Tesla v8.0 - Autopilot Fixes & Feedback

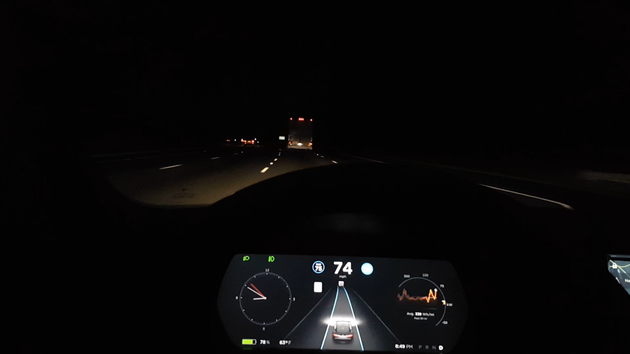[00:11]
sort of warnings interval video that it takes three beeps and the use case that I used was three consecutive beeps within that session. What someone brought to my attention was that the same thing happens at any point of using autopilot. So if you start it, you get a beep, you pull the wheel, you stop it, and if it happens again you still get three beeps.